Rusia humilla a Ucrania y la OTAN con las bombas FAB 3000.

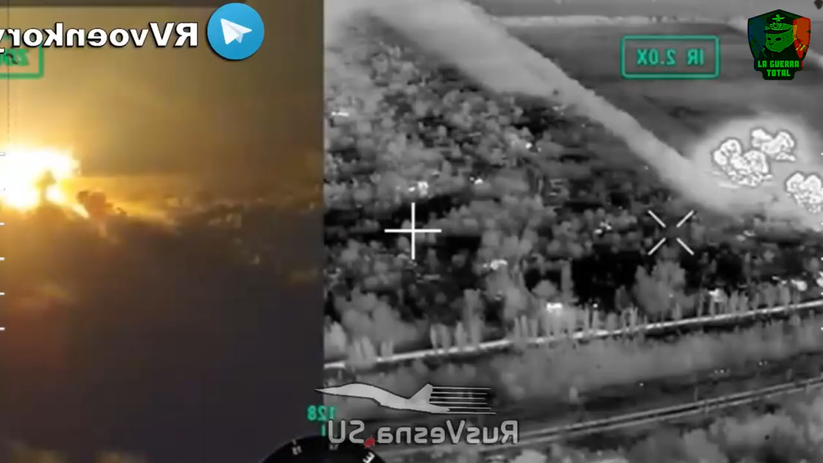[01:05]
ya sea el cavar túneles por debajo de las defensas ucranianas o el uso masivo de bombas termobáricas,
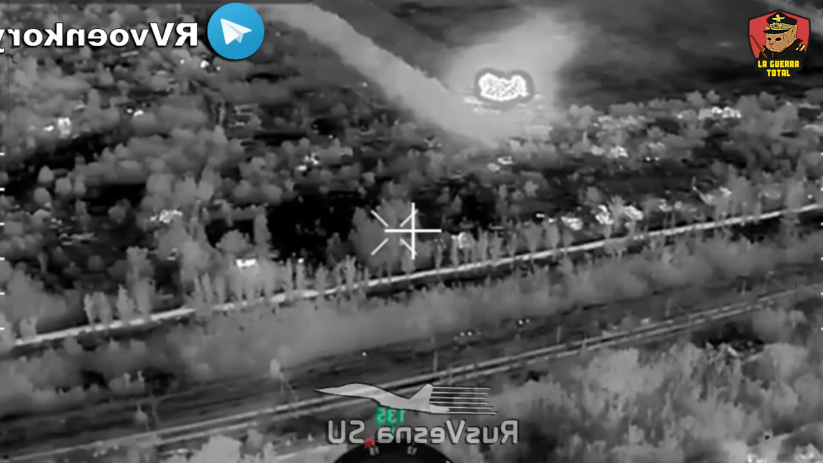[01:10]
hay un arma que resalta por sobre todas, y estas son las bombas FAB.
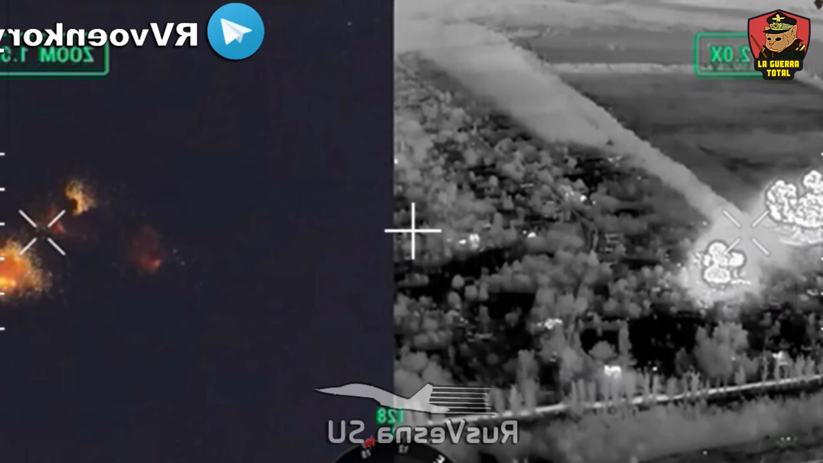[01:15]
Un soldado ucraniano que operaba cerca de Torex declaró el 9 de julio que las fuerzas rusas
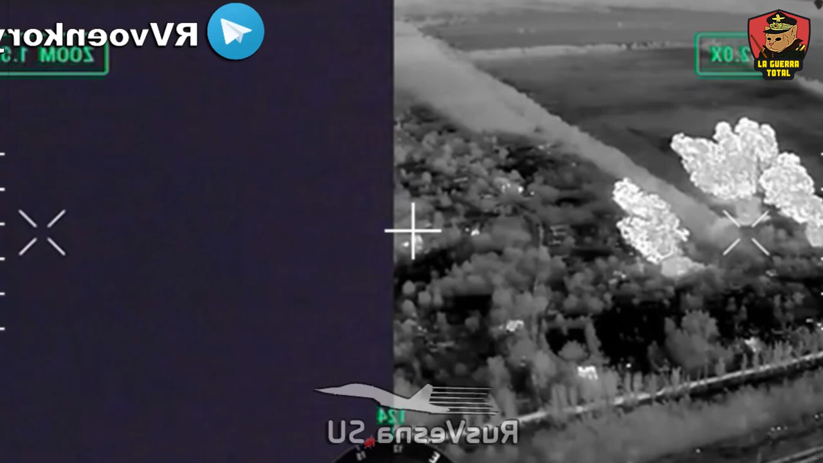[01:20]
lanzan de 3 a 4 bombas planeadoras guiadas contra posiciones ucranianas en Torex cada 30 minutos.
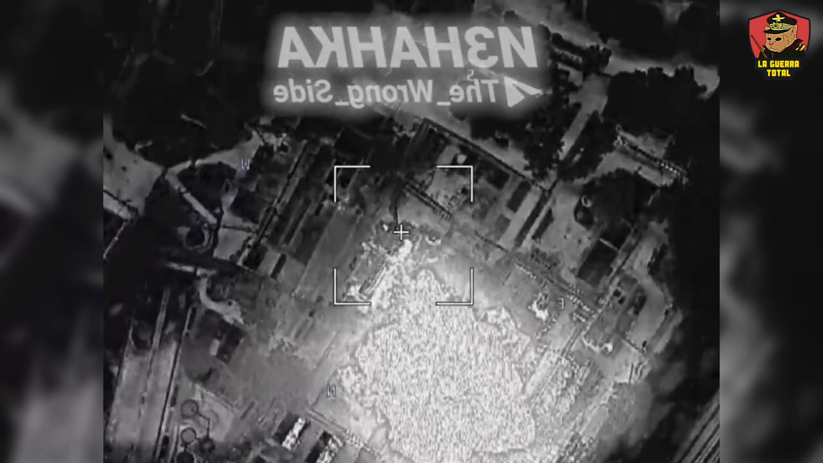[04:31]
destructivo al dejar un enorme cráter de hasta 80 metros de diámetro y de 20 metros de profundidad. Cierto es que esta bomba, sin el propio kit de guiado,
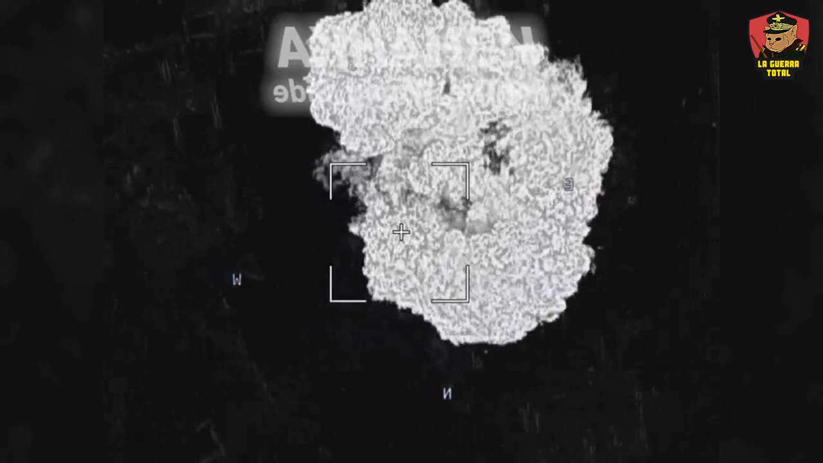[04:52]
Sin embargo, tiene una onda expansiva que es capaz de destruir todo aquello que se encuentra a 40 metros. Dejar en estado crítico a cualquier cosa en 500 metros.
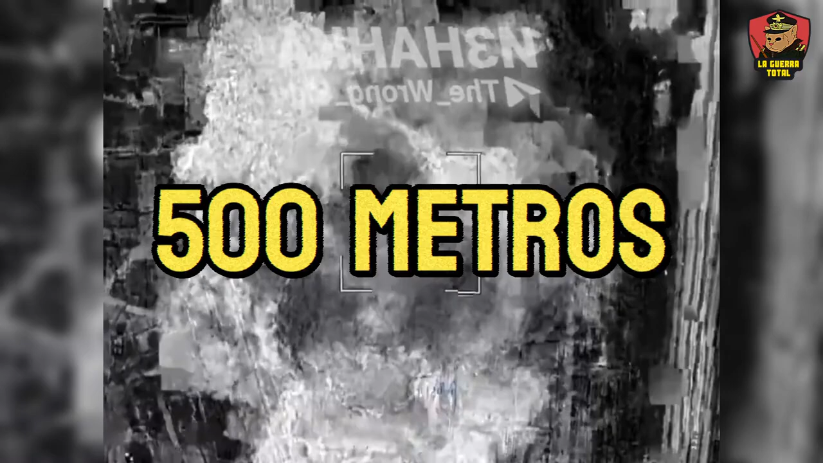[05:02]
Y todavía lanzar un golpe atronador hasta los 1200 metros,
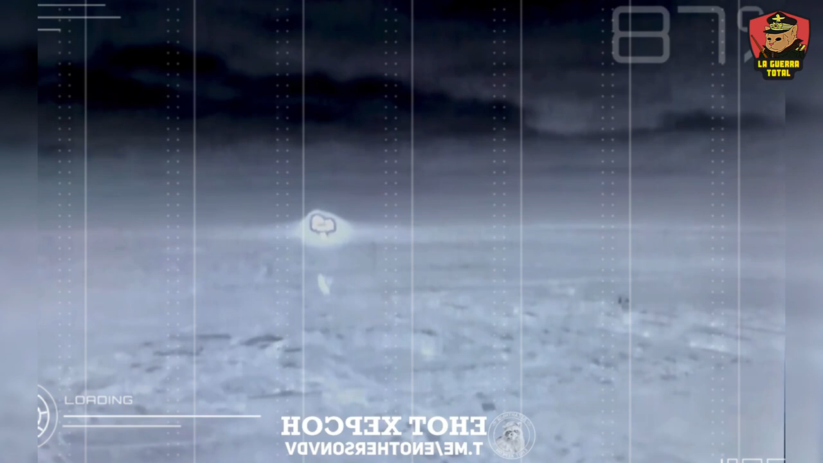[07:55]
los sobrevivientes salieron en busca del origen de la explosión, y encontraron que a 100 metros de su posición había un cráter gigante,
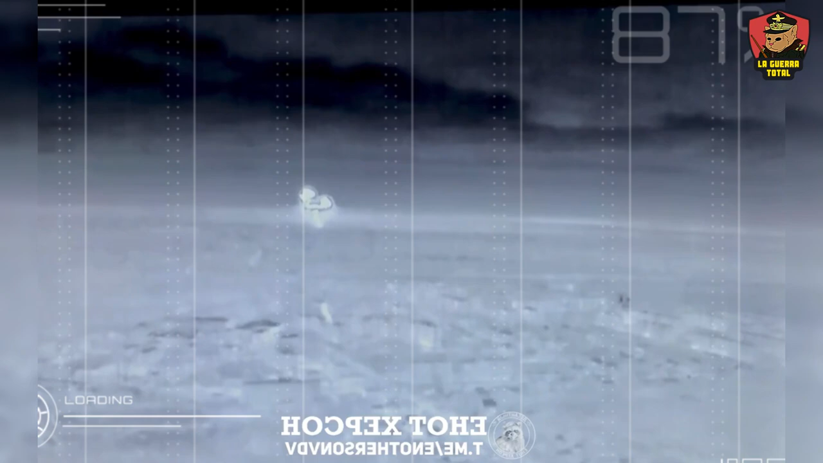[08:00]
que peinó el bosque y destruyó completamente su campamento.
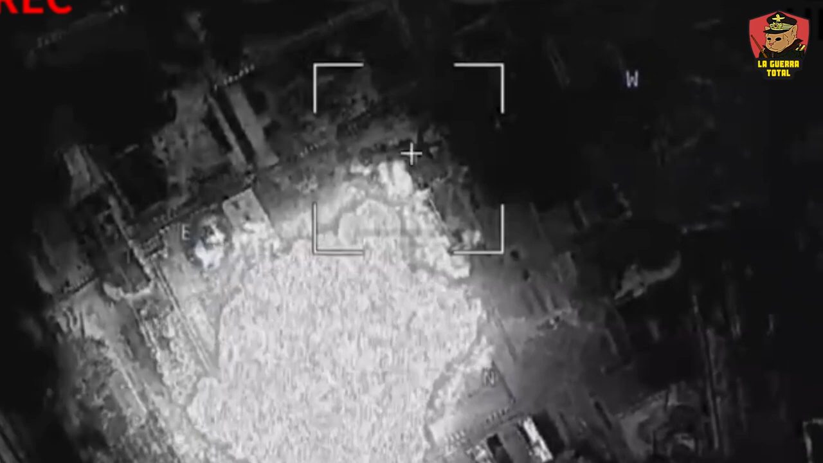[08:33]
escribió en su Telegram que un caza Su-34 se aproximó a su posición y dejó caer una de estas bombas modificadas con el kit UMPK sobre el punto de control.
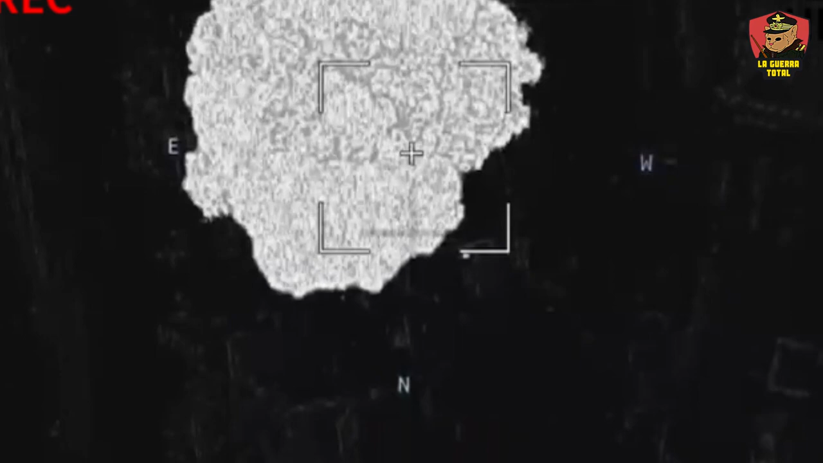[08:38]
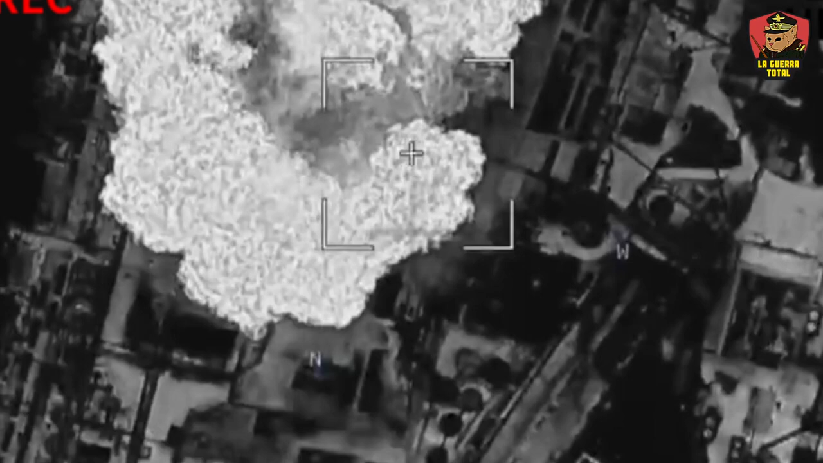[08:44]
No da detalles de los resultados, pero a ciencia cierta, no cabe duda de que dicho punto debió ser arrasado por completo.